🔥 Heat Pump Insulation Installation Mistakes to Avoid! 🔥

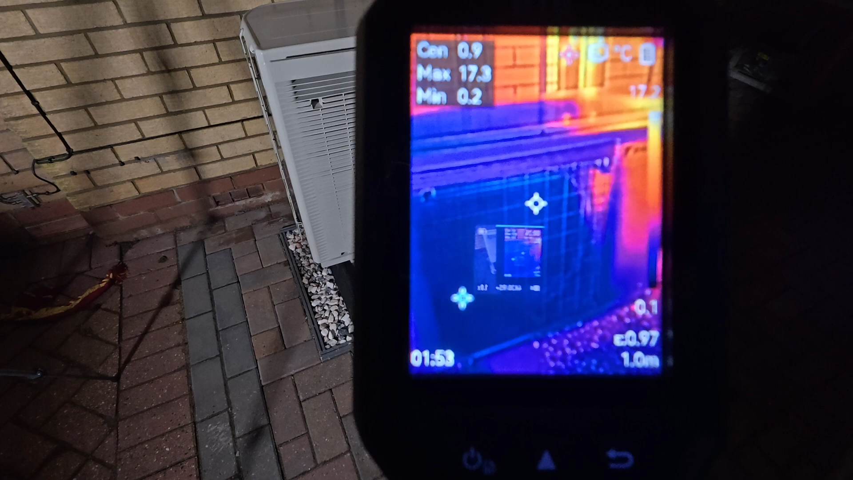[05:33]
It's just below freezing, the air that's coming out there.
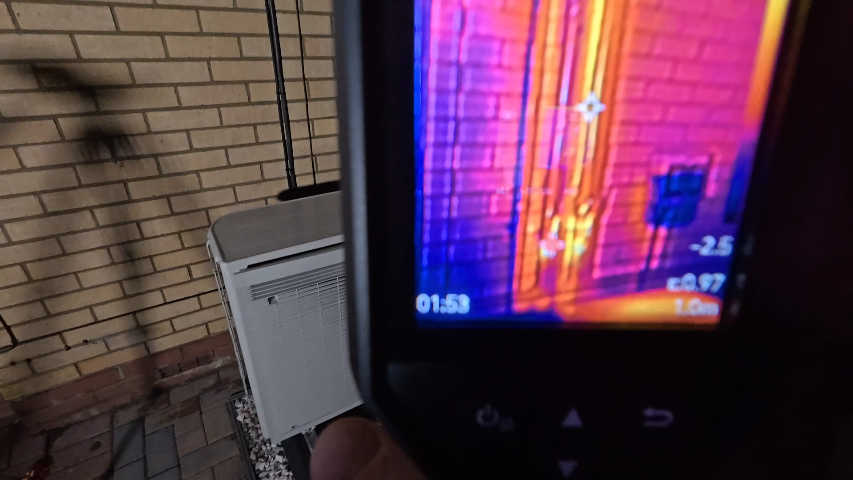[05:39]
And again, if we lift our camera, you can see there the pipes that are going up to the hot water tank are glowing because they are full of hot water.
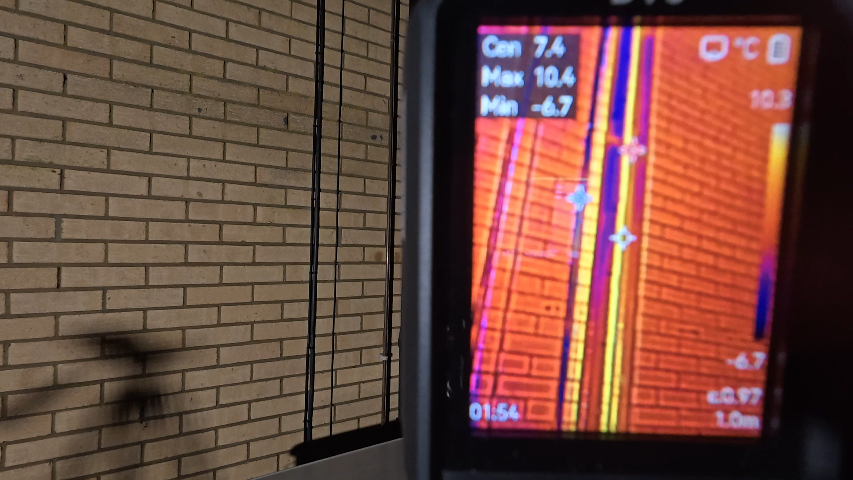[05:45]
On screen: spot 7.4°C, max 10.4°C, min -6.7°C
Okay, let's head around to the front of the house.
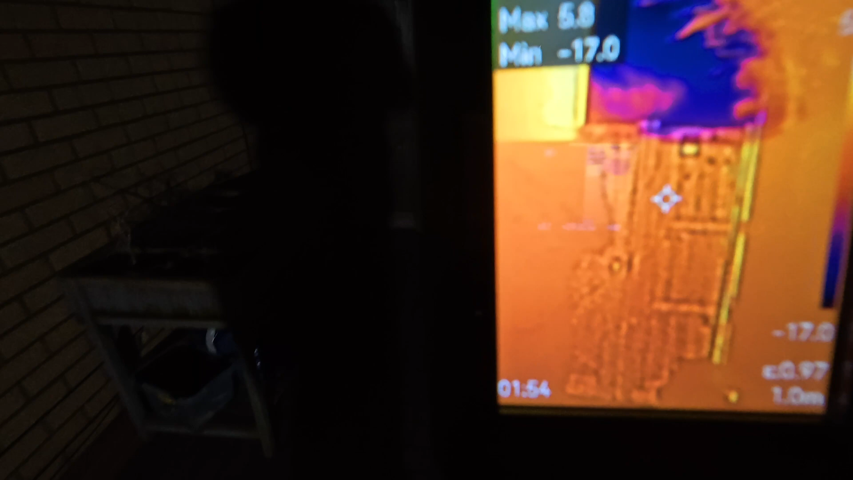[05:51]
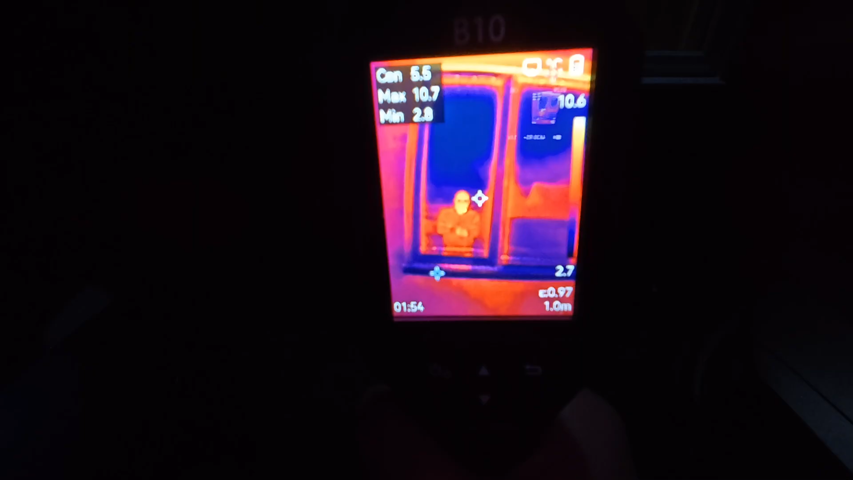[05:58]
So as you can see there, you can see my heat reflection in the window.
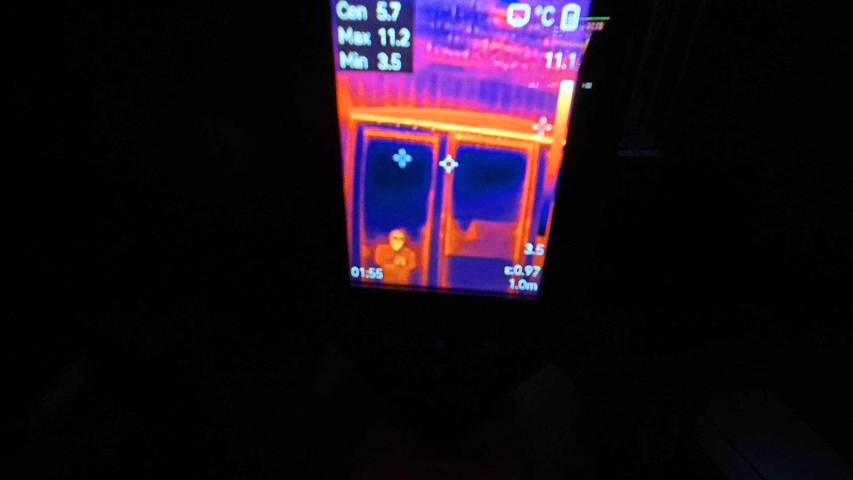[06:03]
On screen: spot 5.7°C, max 11.2°C, min 3.5°C
But if we look at the window frame as a whole, what you'll notice is along the top of the windows there,
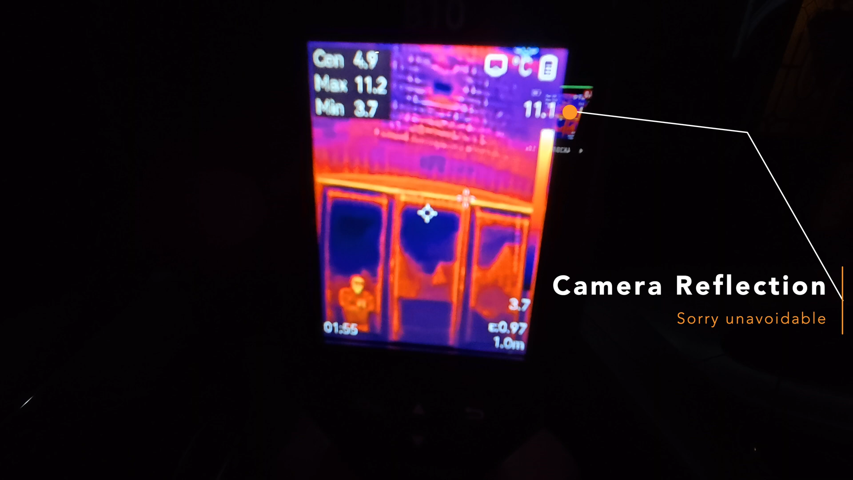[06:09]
On screen: max 11.2°C, min 3.7°C
there is a little bit of heat escaping that's a little bit warmer than the surrounding parts of the window.
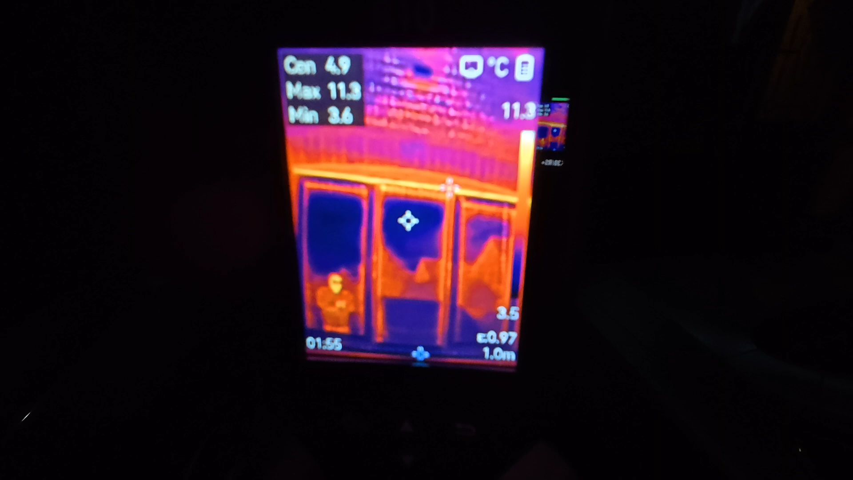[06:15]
On screen: spot 4.9°C, max 11.3°C, min 3.6°C
That's where the air vent is that just allows a little bit of air to get in and out of the house.
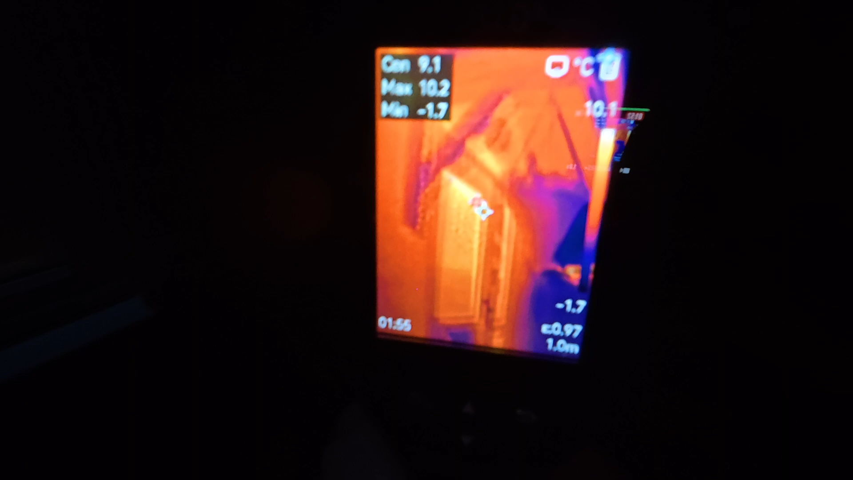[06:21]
On screen: spot 9.1°C, max 10.2°C, min -1.7°C
But we might need to see about blocking that up. Now, if we take a look at the front door, again,
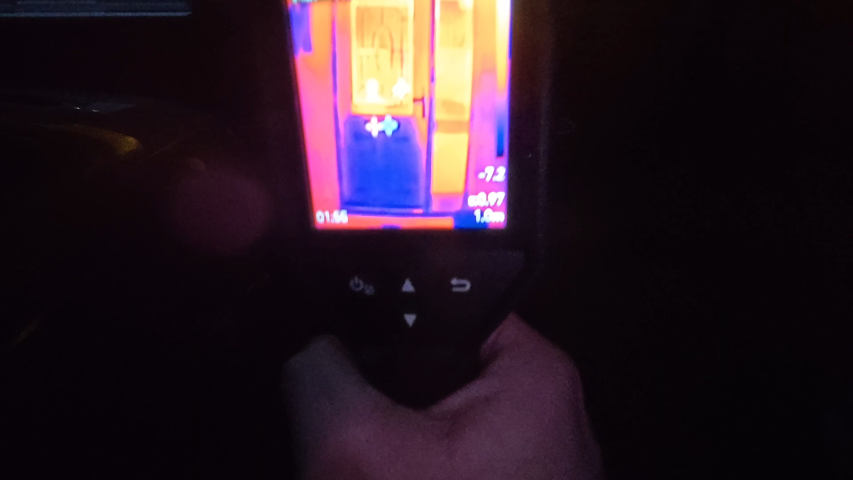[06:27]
you can see the heat coming out through the glass.
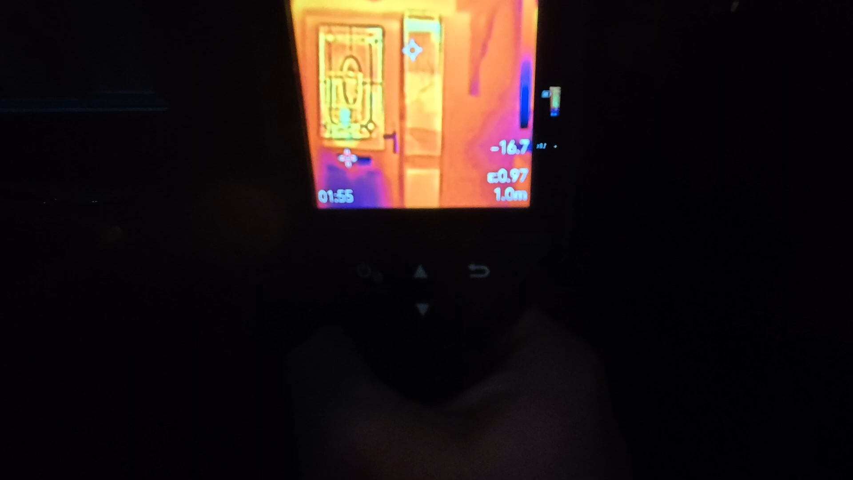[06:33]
Now, we could put a solid door in there and block that up, but we're not actually losing a huge amount of heat.
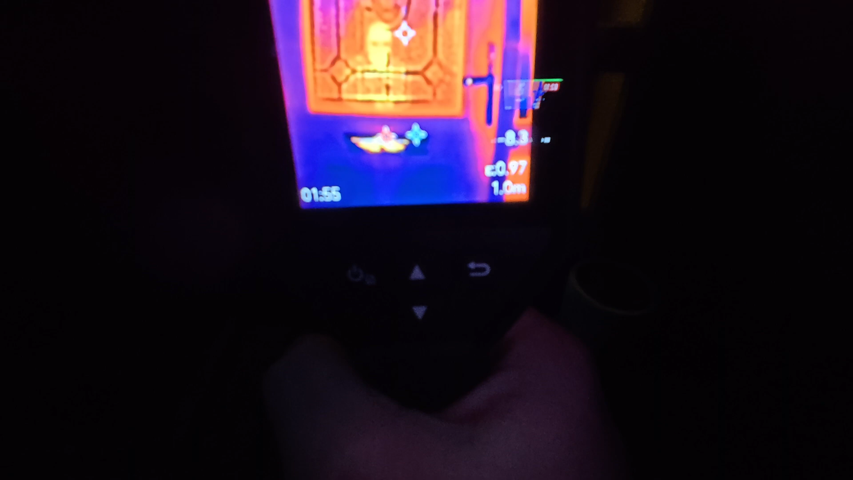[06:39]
One place that is always worth checking is right down here at the bottom of the door because that's where your draft excluder would be.
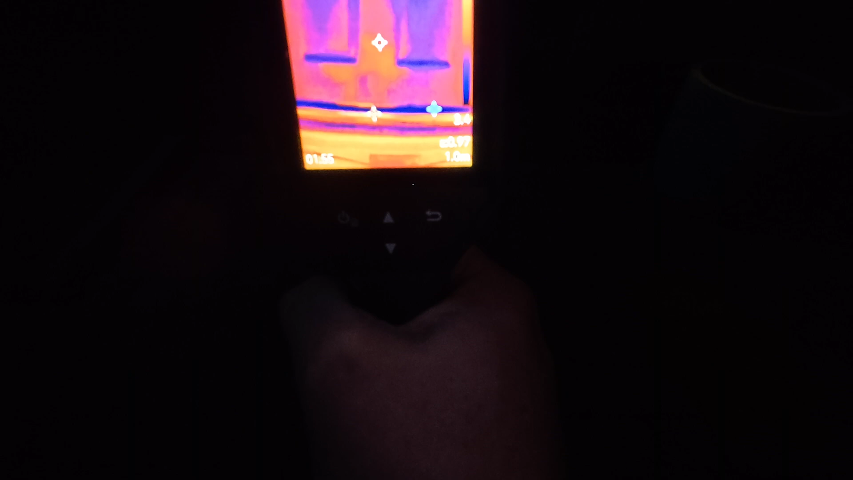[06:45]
So it doesn't look too bad.
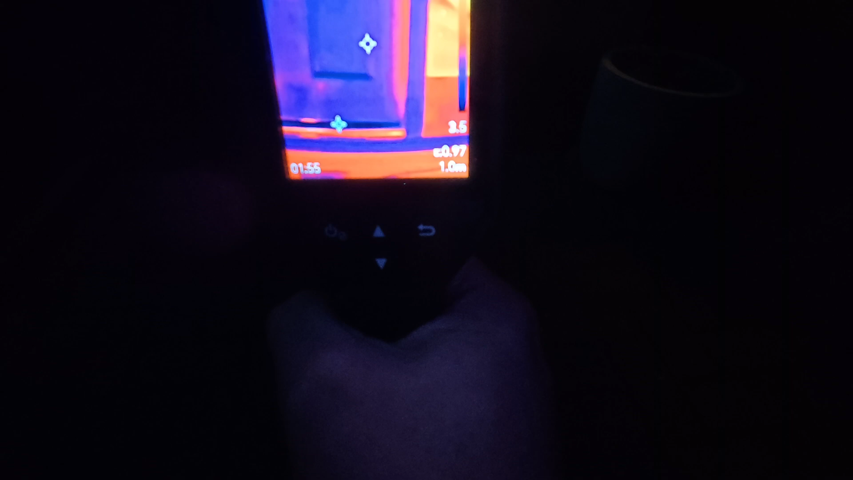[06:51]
We might want to just look at the draft excluder, maybe put a new one on because there is a bit of heat getting out there.
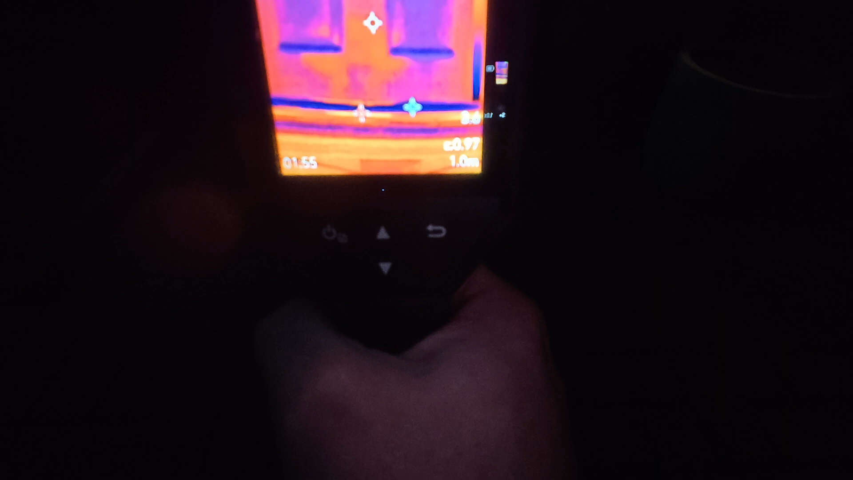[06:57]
As we come around to the side of the house, you can see here, this is the downstairs toilet window. We do have a little bit of heat leaking out along the top edge of the window. Might be worth checking the silicon sealant in the light tomorrow just to make sure that we're not losing any unnecessary heat out there.
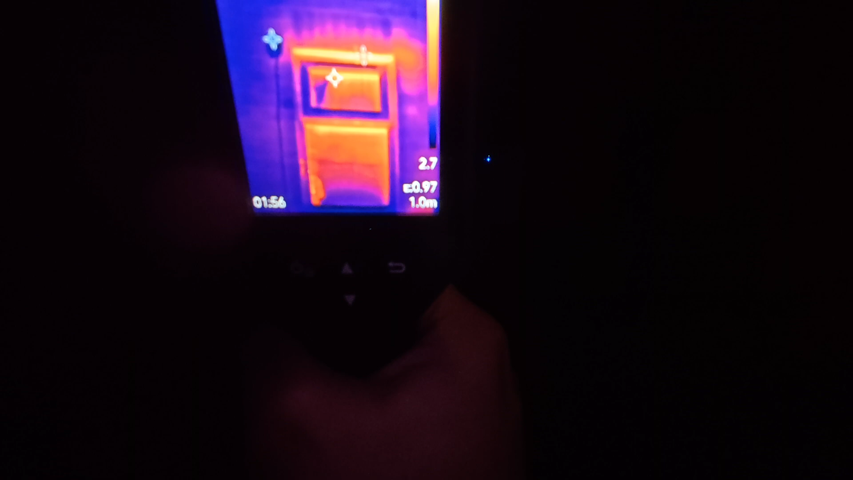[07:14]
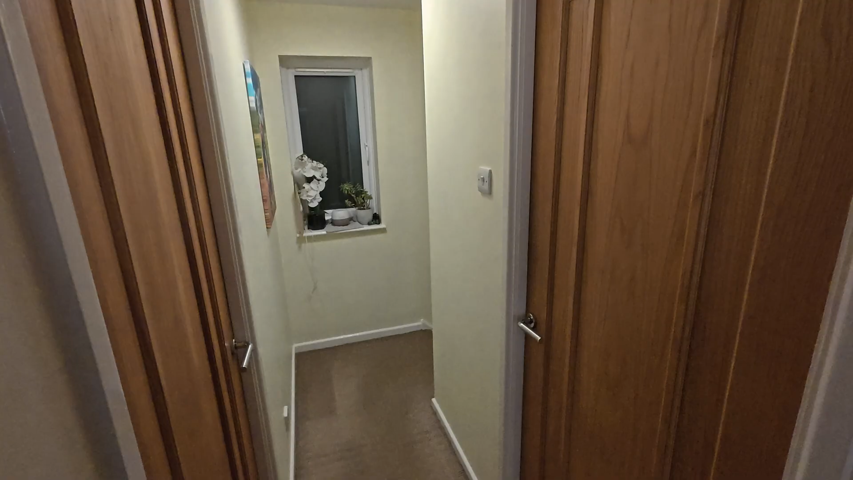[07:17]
So now I'm upstairs in the house,
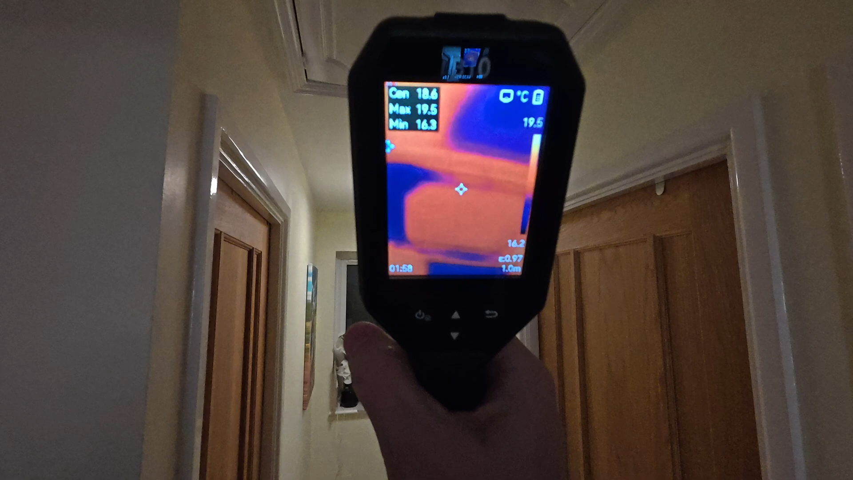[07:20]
On screen: spot 18.6°C, max 19.5°C, min 16.3°C, scale top 19.5°C, scale bottom 16.2°C
what we'll do is we'll take our thermal camera and we'll take a look at the ceiling. And you can see we have a couple of cold spots right next to the loft hatch. So we may look at insulating a little bit
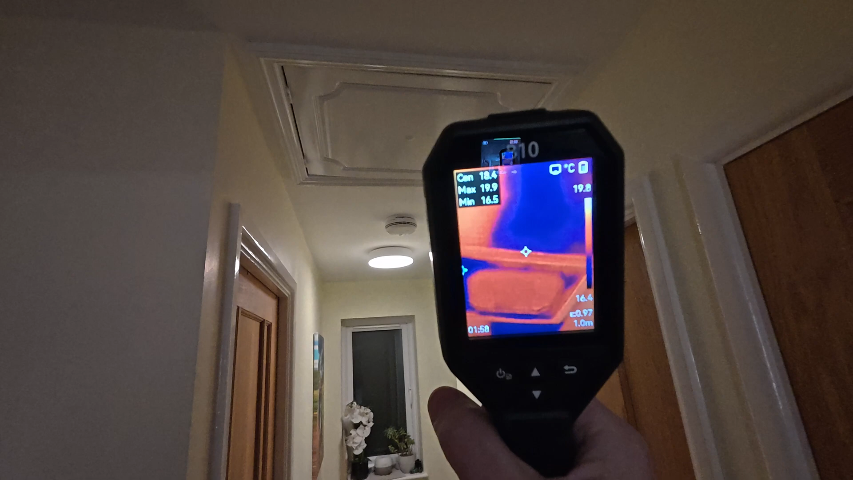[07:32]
On screen: max 19.9°C, min 16.5°C, scale top 19.8°C, scale bottom 16.4°C
better around there just to make sure that we're not losing any heat up into the loft.